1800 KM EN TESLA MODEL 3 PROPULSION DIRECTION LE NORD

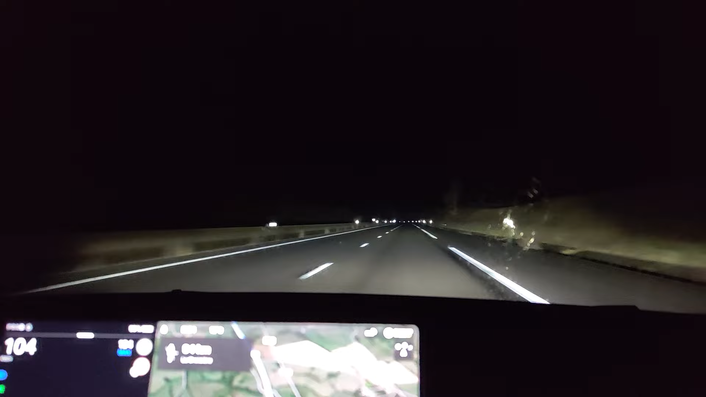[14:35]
Donc là on était en direction de chez nous. Là c'était la portion après Montluçon et on voit les éoliennes qui clignotent au loin. Donc, pour ceux qui connaissent la région, voilà. Et donc arrivé de nuit. Donc en deux jours au total, on a fait 1800 km, qui est quand même un total hein, de 1800 km, qui est déjà pas mal.